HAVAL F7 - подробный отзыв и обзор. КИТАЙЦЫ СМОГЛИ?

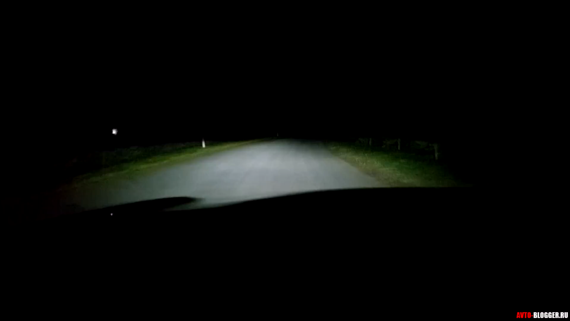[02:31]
Давайте вот так вот прокатимся. Вот так вот светит дальничок, ближний свет. Плюс у нас есть поворотные огни. Сейчас заторможу и просто покажу. Вот так вот. Раз, освещается боковушечка. Два, тоже освещается боковушка. Прекрасная вот эта вот из полированного пластика такая большая массивная решетка радиатора.